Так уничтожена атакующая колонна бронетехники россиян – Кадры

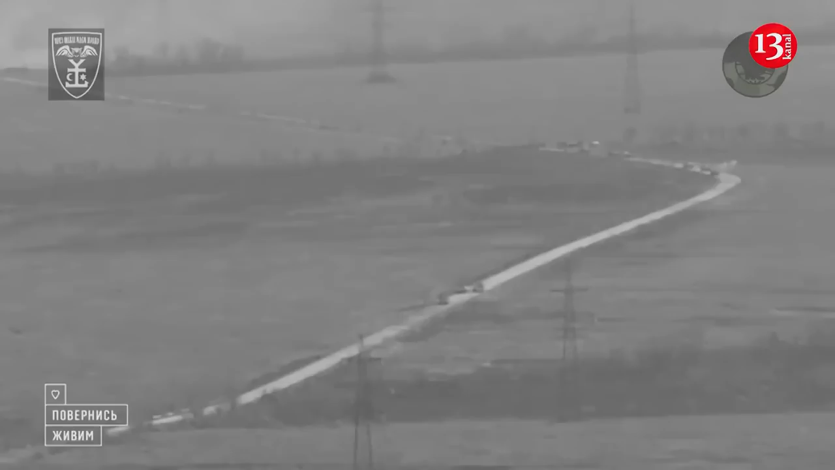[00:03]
Бойцы 54-й механизированной бригады Вооруженных сил
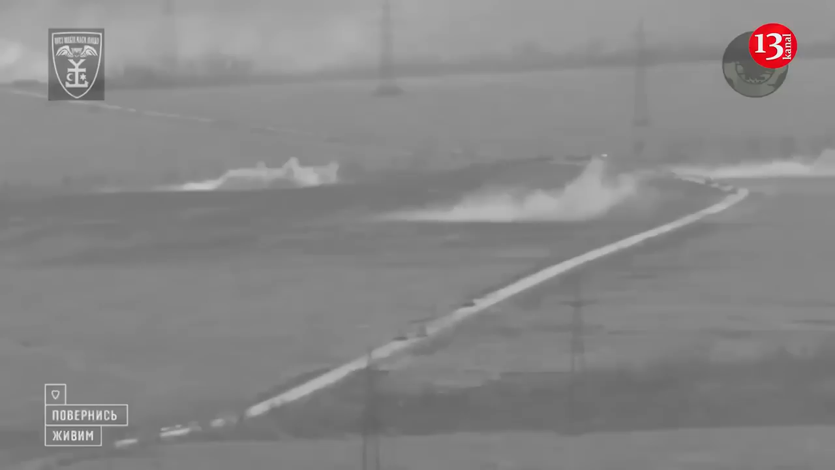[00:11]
Украины разгромили колонну бронетехники оккупационной российской армии в Донецкой области. Кадры распространены в украинских телеграм-каналах.